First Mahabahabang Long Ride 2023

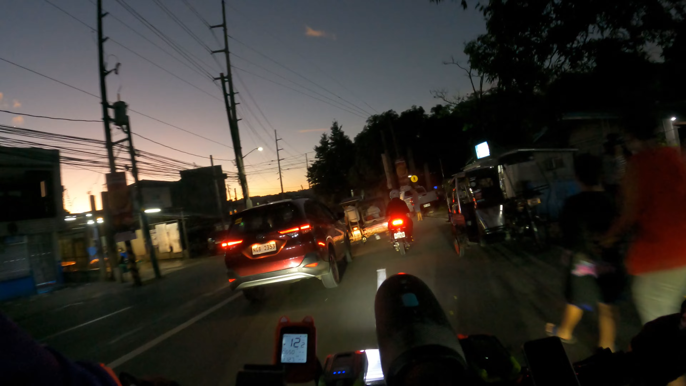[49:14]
Malamig mga parikoy. Nag-divert kami mga parikoy.
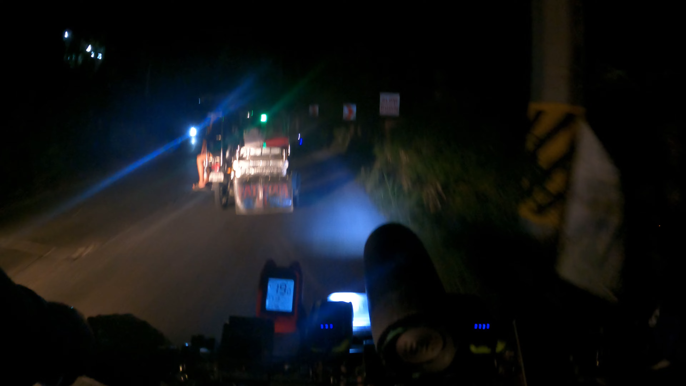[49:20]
Dito na kami nandiyan sa solid. Sa likod. Lakal lang pasok namin kasi napakarami sasakyan dun sa bakit na Antipolo. At ang taas din ang ahon dito. Walang masyadong ahon. Doon kasama yan. No? Mystical cave. Ang ahon. Dito pababa kami. Mas maaluwag dito dumaan mga parikoy kasi hindi masyado maraming sakyan. Doon kasi kakatakot.
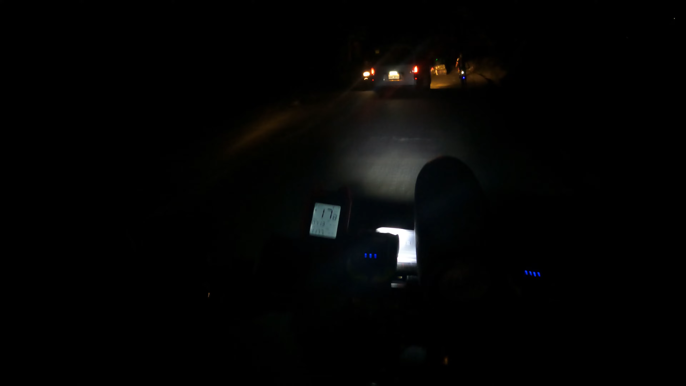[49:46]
Ang lalaki ng truck. At tapos mga may mga blind call pa. Kakatakot masagi. Dito medyo maluwag at sa kukunti lang gumagamit ang sakyan. Although masikip yung daan pero kukunti lang naman gumagamit. Halos karamihan papasok lang yun. Wala kami nakita. Wala masyadong kasalubong. Kapababa ito.
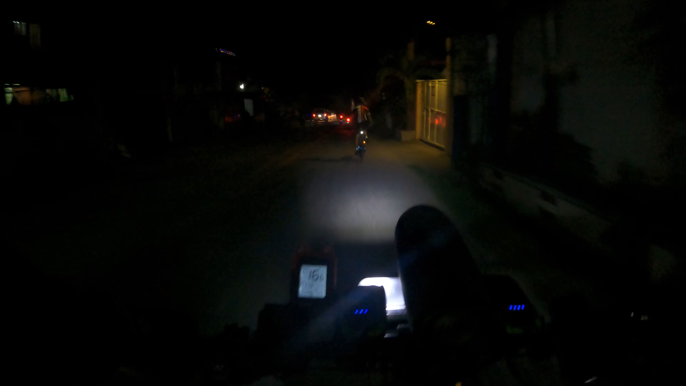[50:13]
Hindi ka masyado malalaspag. Doon, laspag na laspag ka.
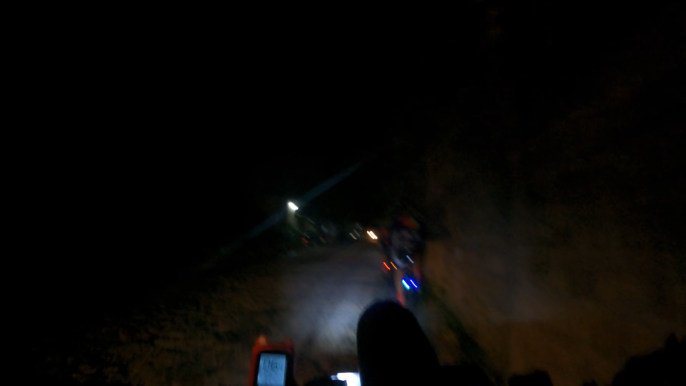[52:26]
Parikoy, malilim dito. Walang ilaw. Walang kailaw-ilaw.